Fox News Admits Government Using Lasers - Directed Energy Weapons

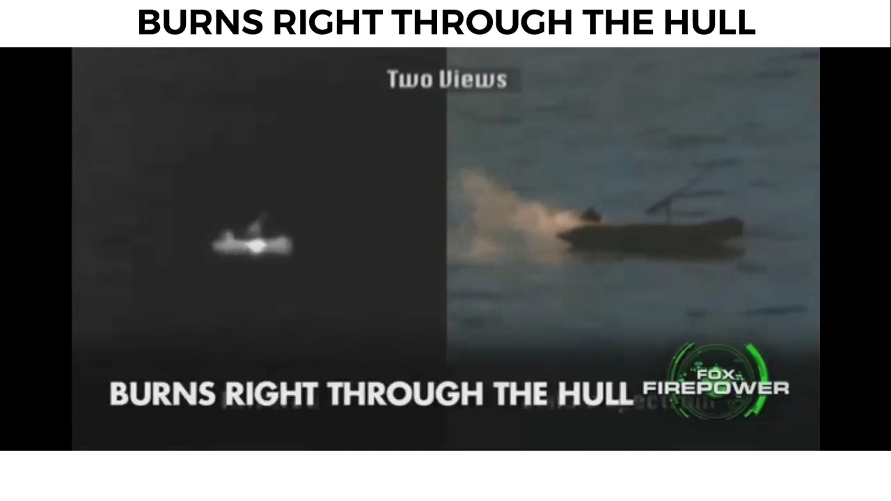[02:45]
As you can see right there, it's burning right through the hull.